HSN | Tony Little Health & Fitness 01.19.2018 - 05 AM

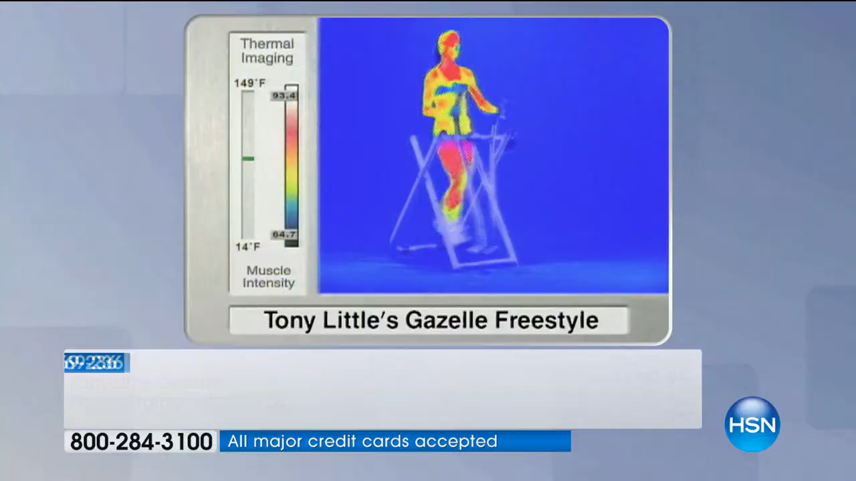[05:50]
And what this shows everyone out here, Valerie, see all this?
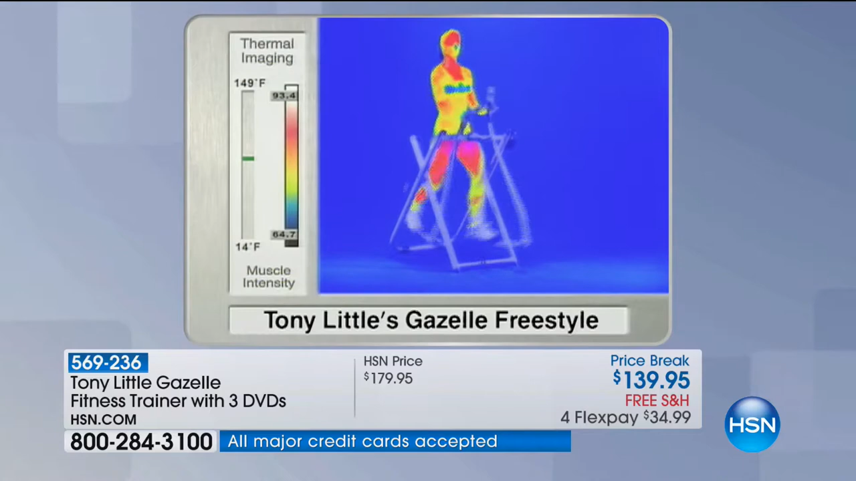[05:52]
Yeah. All the red, all the yellow area shows you that it's a total body caliberting, right? So it's a medical camera that you shoot on. Look at the legs. If you're a woman and you want your legs in shape, you want them toned, you want them tight, look at the love handles.
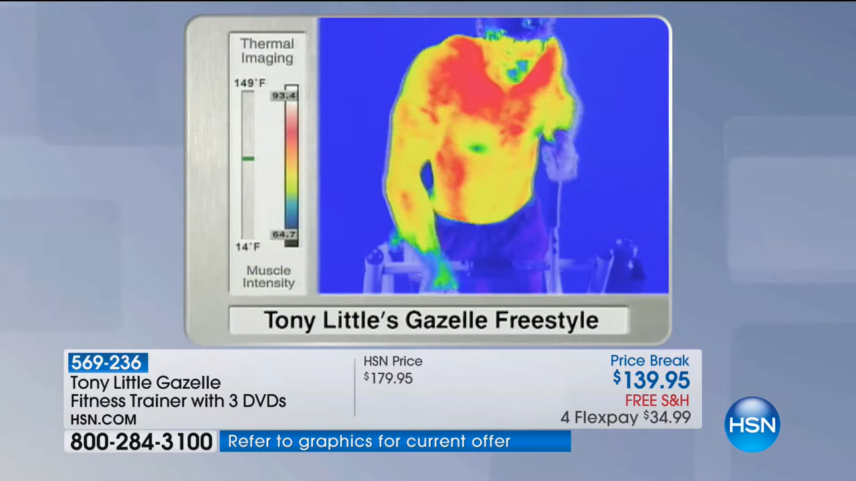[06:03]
Wow. Look at the chest. Yeah. So you get all of this in the privacy of your own home without ever having to leave.